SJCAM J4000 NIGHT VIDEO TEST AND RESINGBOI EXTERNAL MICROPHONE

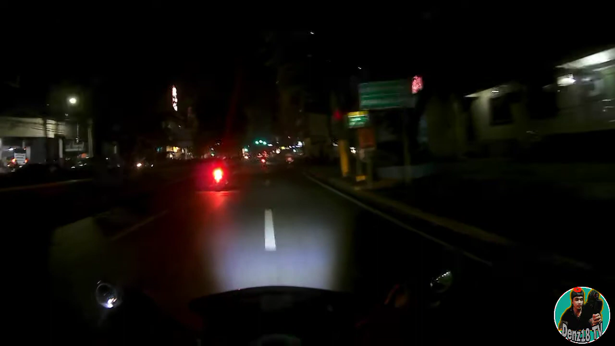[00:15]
ngayong gabi po titis po natin itong SG Cam G4000 at ang Racing Boy
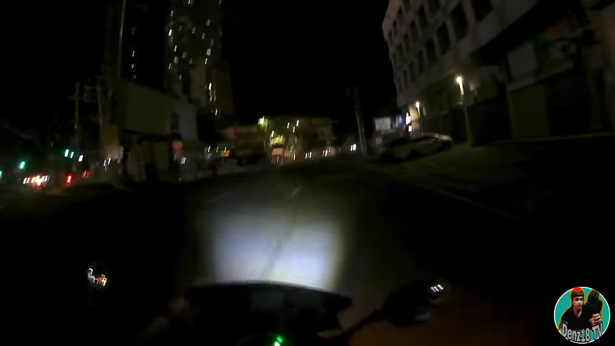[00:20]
Mike external Mike ito po ay nabili ko sa Racing Boy
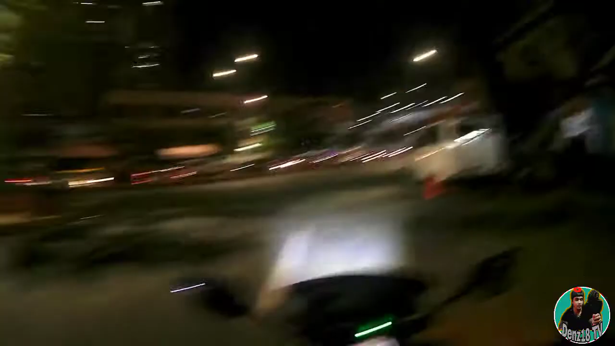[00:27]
sa lagang 337 pesos
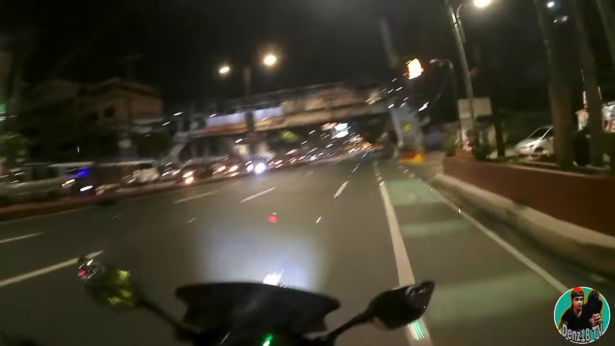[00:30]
kaya po pupunta po ako sa ACM North shout out na rin po pala kay Erne Biker TV at kay Buknoy TV shout out na rin po sa Glutop Project and Skin Clinic kung gusto nyo pong magpaganda Gluta diba pang services
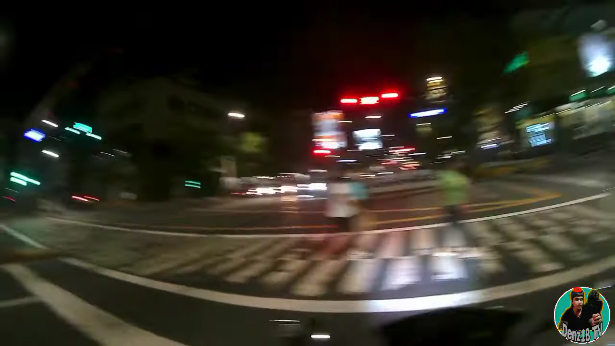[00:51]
ilalagay po po yung link dito sa baba ng Glutop Project and Skin Clinic located at Jaime Cardinal Sin Building Taco, Manila so yun guys ititist natin yung night video itong SG Cam G4000 shout out nga pala sa G4000 SG Cam at yung external Mike ng Racing Boy ititist natin guys kung malinaw pa rin at saka malakas yung dating
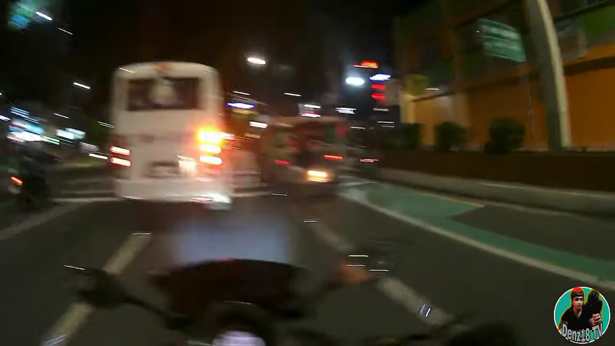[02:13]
saka yung hangin ng kilong ayun doon nadedetecto yun kaya medyo
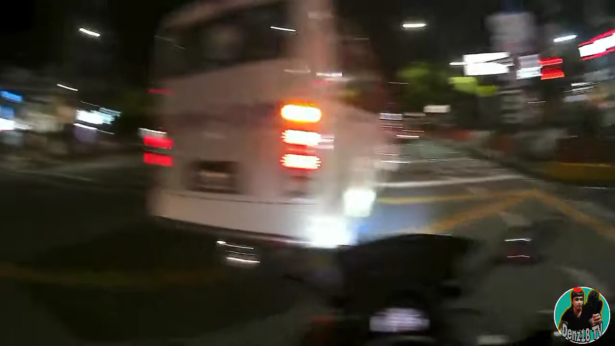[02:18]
maakon yung tunog karalgal
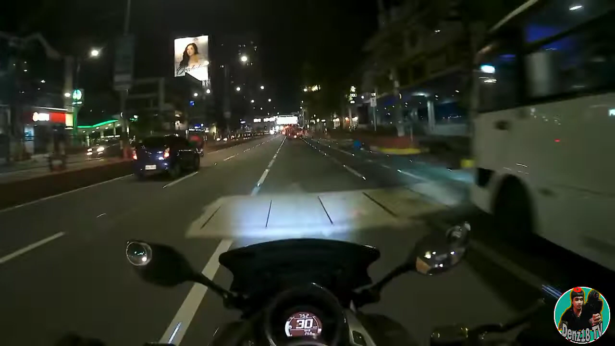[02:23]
kaya turo sa akin ng sila or ganoon daw sa guli daw ilagay so kayo nga guys kumusta kayo yung dating ng tunog at saka yung linaw ng camera ng sd cam na kuha sa gabi shoutout nga pala sa racing boy sabi nila ko ng mic na to at thank you rin sa kanyang pag-assist at pamang sit-up yung narinig nyo guys na hangin
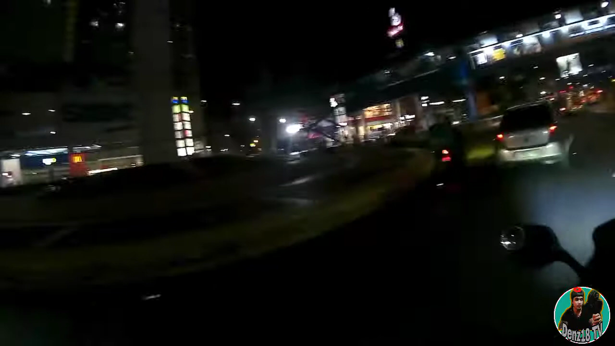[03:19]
so yun na nga guys papunta ko ngayon sa ISM North susundi ko yung diwa ko
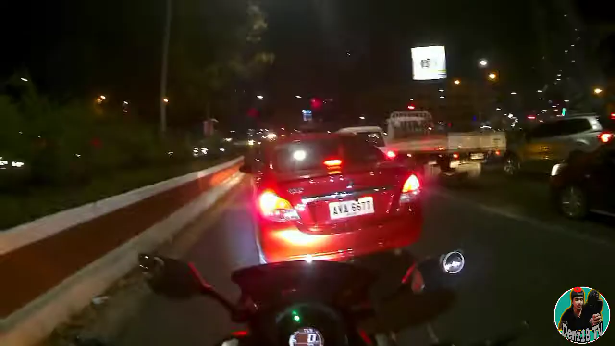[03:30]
yun na nga guys hindi ko tayo ngayon nililiko tayo sa kaliwa sa first hub kapuntang ISM North sagos tayo ng IDSA
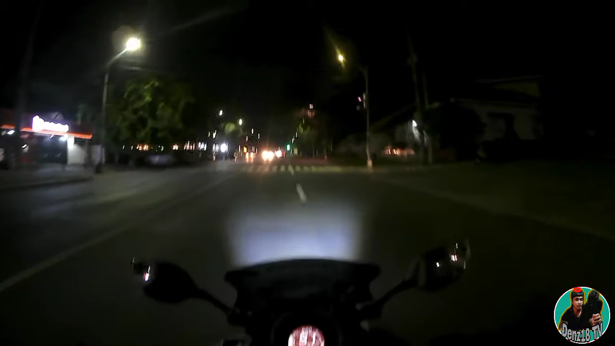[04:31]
yun malapit tayo sa M North ah diya lang hindi tayo makakadirito doon parahan pang paglabas ng IDSA ikot nakanaan patanin natin yung U-turn napapalayo layo medyo madilim dito ang hinalang ilaw lila yun nga guys update kayo pag nando tayo sa may ISM North wow
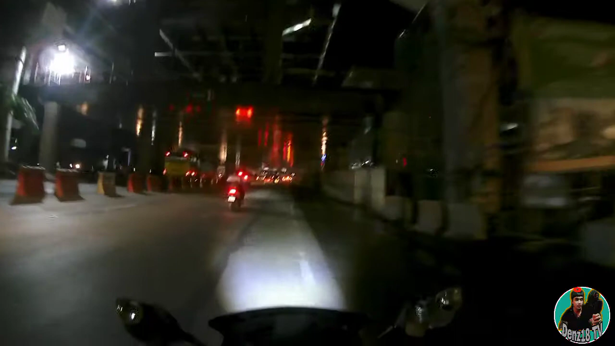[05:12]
yun madilim pagkakanan tayo dyan ang ISM North na pagkakanan tayo dito sa una na konti signal light malapit na tayo malapit na kakalan tayo dito yung madilim sa lugar na to